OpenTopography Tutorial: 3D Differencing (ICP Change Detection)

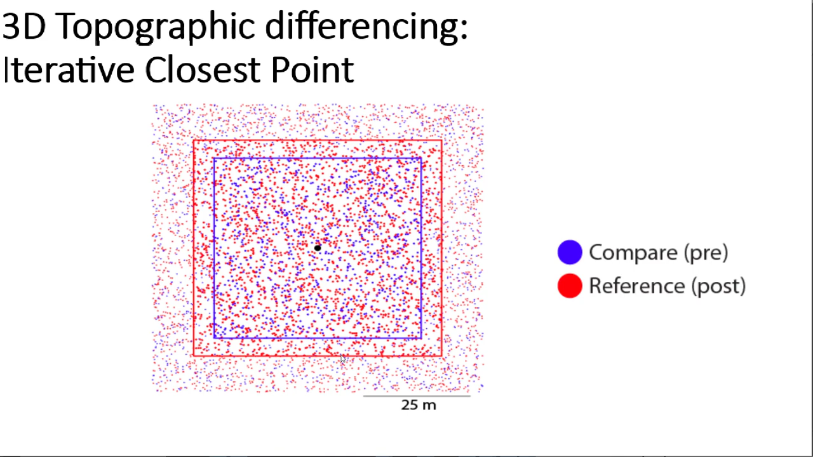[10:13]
we iteratively shift the compare data set until it aligns with the reference data set. And so the shifted compare data set must align with the reference, so we need this extra buffer. So after the windowing, the differencing is done using the iterative closest point algorithm algorithm.
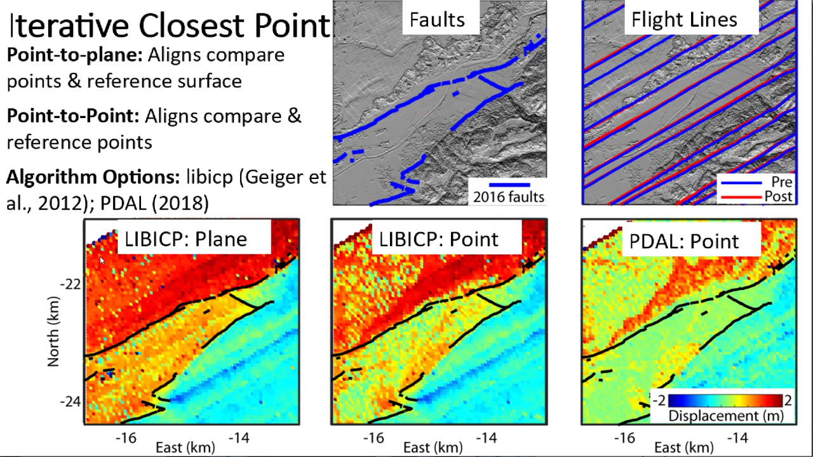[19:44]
particularly from the agricultural lands to the town-slash-forested areas. This is unlikely to have occurred in the earthquake, so in the end, we prefer the live ICP point-to-plane algorithm.